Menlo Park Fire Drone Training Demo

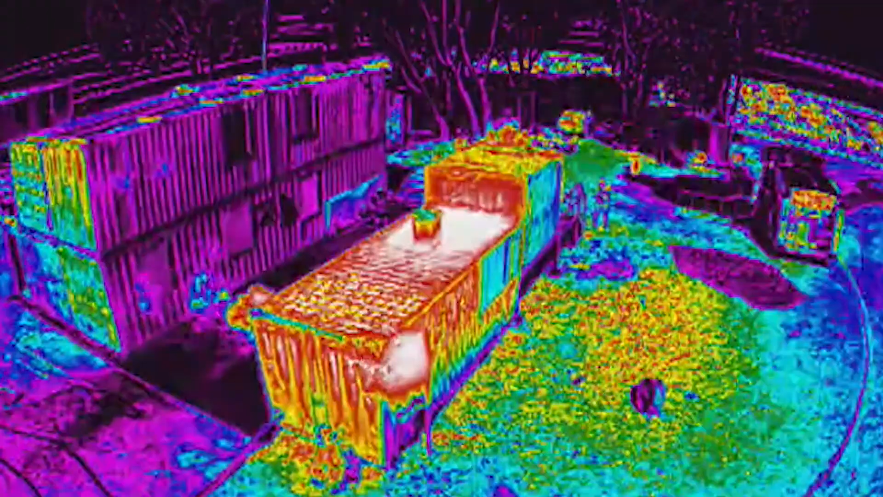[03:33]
you know, a thermal camera flying over top of guys,
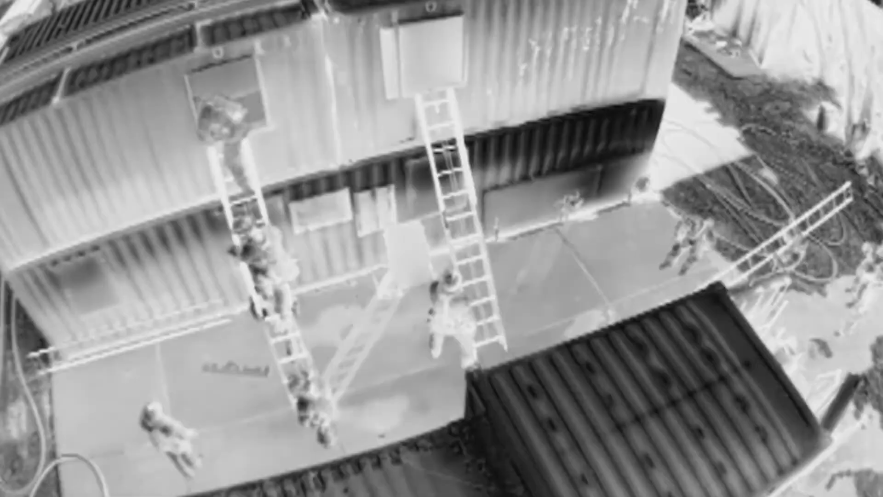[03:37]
and just looking out for them, changing conditions for that truck company that's going out to do vent,
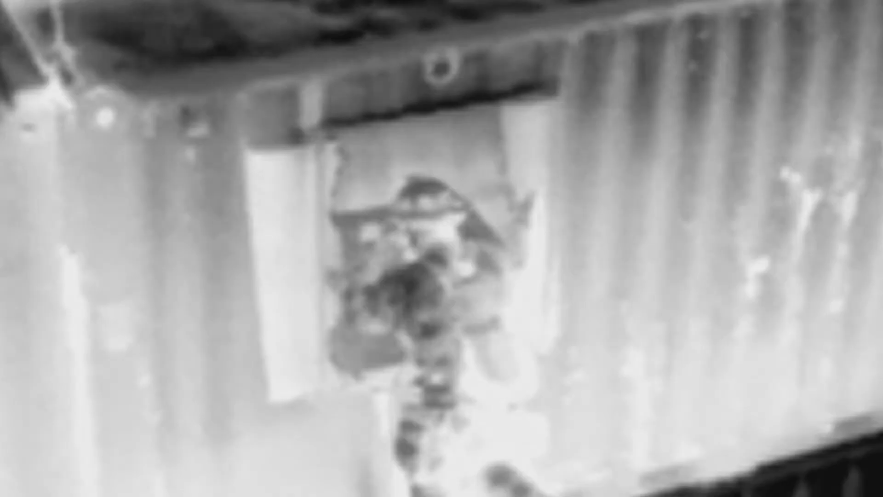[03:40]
we have our people operating them, so we know what the safety concerns are that we need to relay in real time.
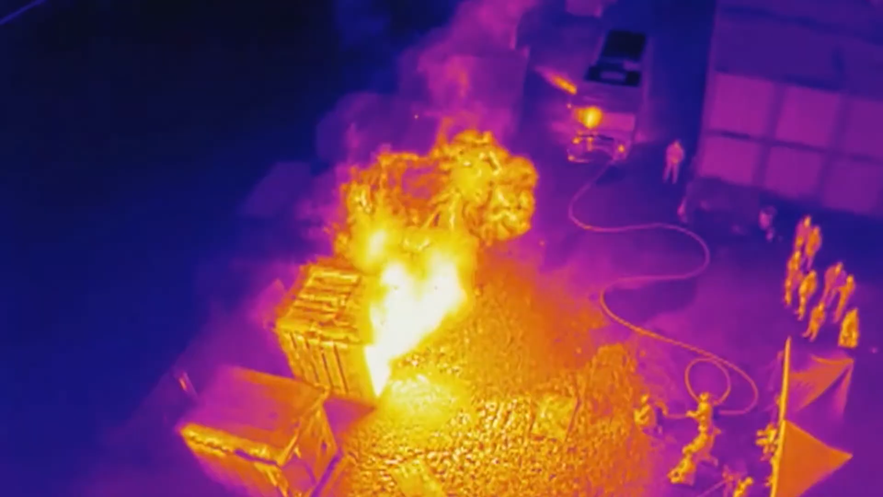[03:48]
We're on comms with them, there are people we're training with. You know, at Menlo, we're constantly putting up drones over top of new people,
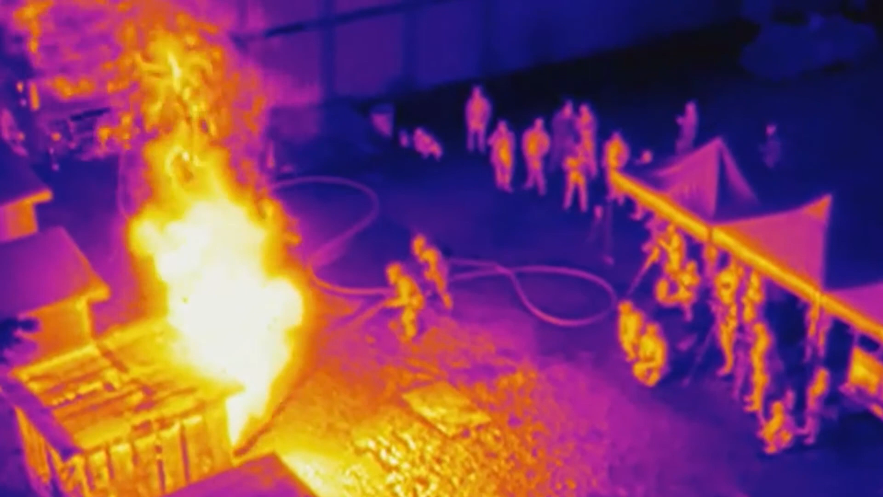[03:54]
you know, conditioning them to not be worried about what that sound is. They know that when they hear that buzzing sound, that swarm of bees, that that's our guys looking out for them, and they don't need to be worried about that.